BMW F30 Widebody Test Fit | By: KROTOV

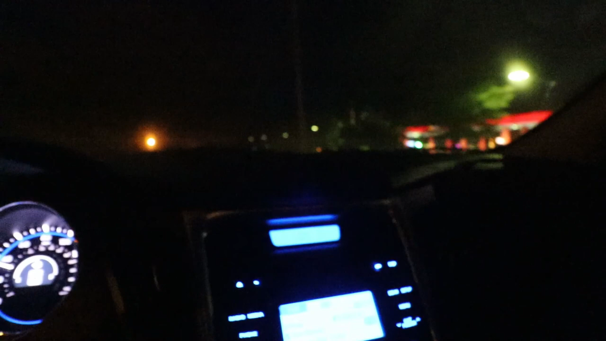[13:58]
We should see him somewhere.
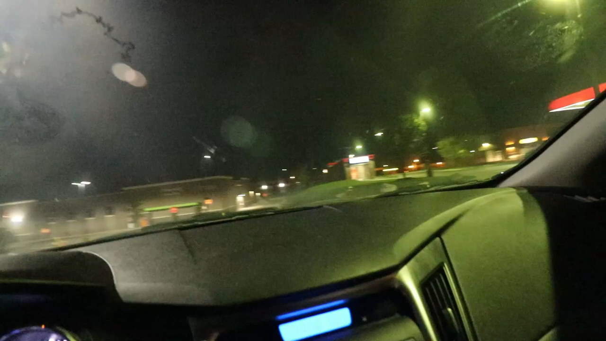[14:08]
Turn right, then your destination will be on the left. Where's he at? Where's he at? Up.
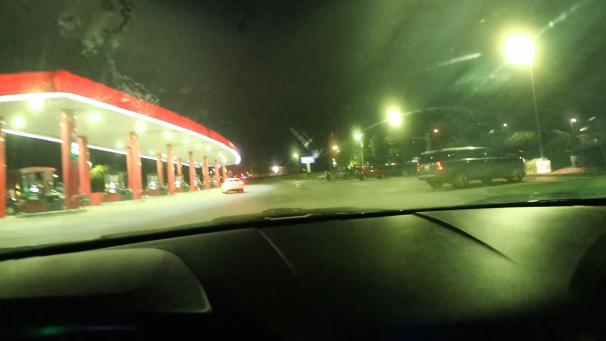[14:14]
Your destination is on the left. And this window's foggy. Oh, there he is. BMW roadside assistance at its finest.